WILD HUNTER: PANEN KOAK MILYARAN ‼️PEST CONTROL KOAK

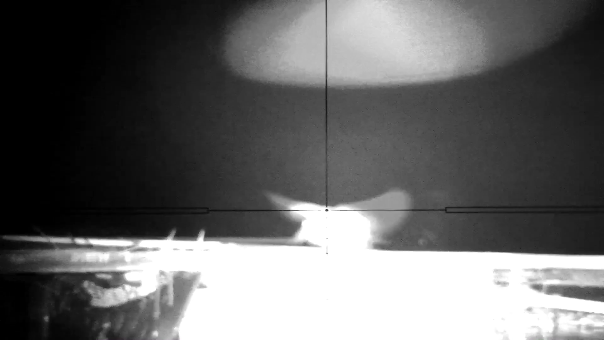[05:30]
Oke, teman-teman, poin pertama, koak di jarak kurang lebih 35 meteran.